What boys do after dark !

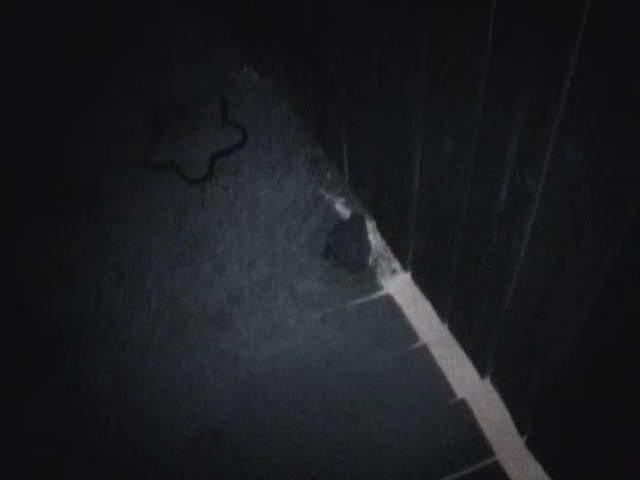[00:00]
What is it? What is it? Can you see it? Look in the camera. It's a big old toad.
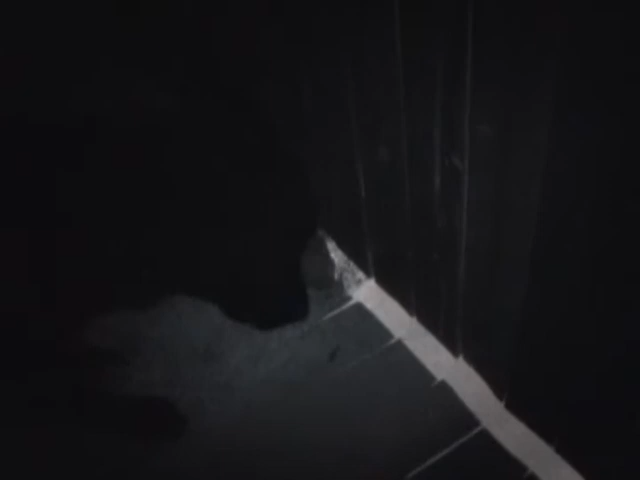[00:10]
Come on, are you a bird dog or a toad dog? What is that? Oh, God, Ray!
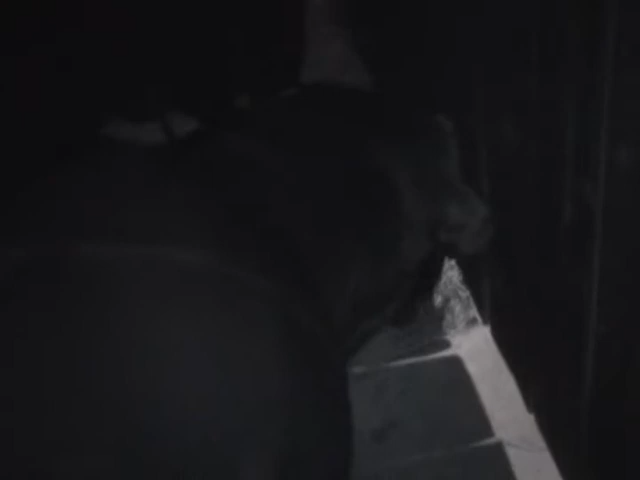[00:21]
Did he get it? He picked it up. Listen to him licking his lips.
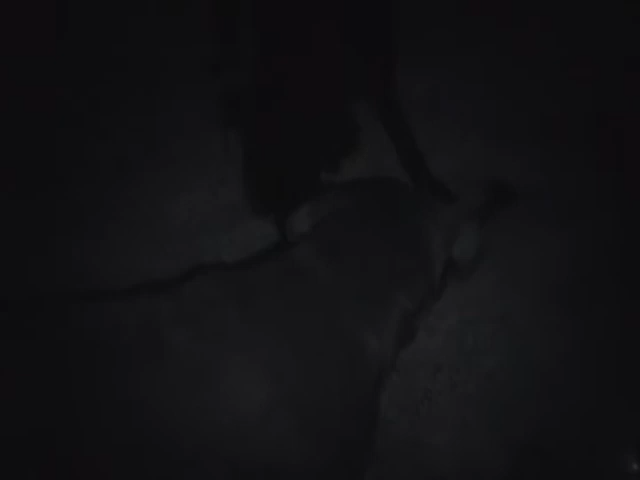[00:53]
Oh, it jumped. Cobalt, leave it. Don't eat it. Poor widow toad. I thought you were a bird dog, a toad.